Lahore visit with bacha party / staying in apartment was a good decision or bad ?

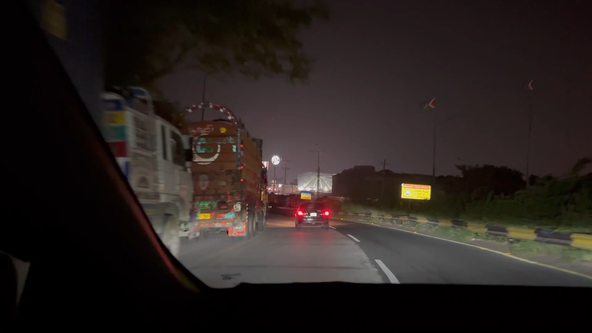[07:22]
बोल ही जा रही है जब से गाड़ी में बैठे। अब हुआ लाहौर पहुंच गए देख ले फिजा, इधर उधर फिजा आप ही, अब वो देखो एंट्री पे फिजा केएफसी, एंट्री पे कॉफी बीन्स भी है,
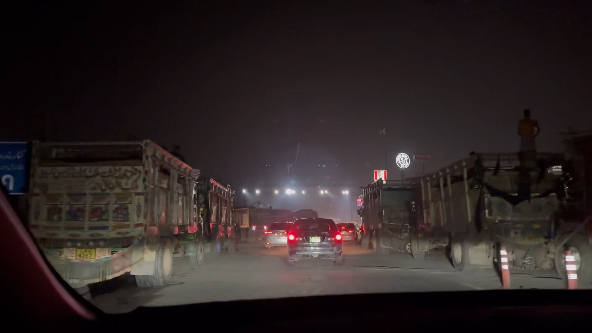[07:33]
कॉफी बीन्स आरडीज़ भी है। हाँ मैं भी यही कहूँ, सबसे पहले आरडीज़ भी है, इतने ऊपर ऊपर बहुत ही लगाए हुए इन्होंने ताकि।
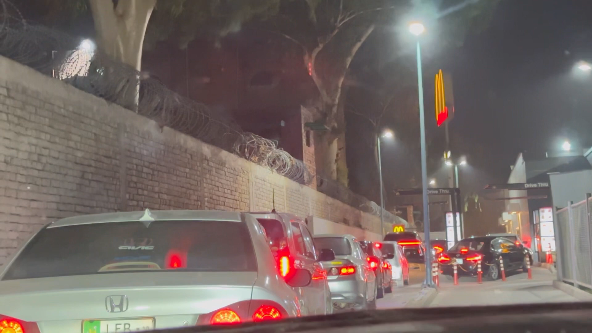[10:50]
अब हम कुछ खाने के लिए आए हैं मैकडोनल्ड और अच्छी खासी लंबी लाइन है, बहुत लंबी लाइन है, वो खलीफा तक है। अच्छा जी, वो मैकडोनल्ड इसको हम लाहौर की जगह दुबई तो नहीं ले आए?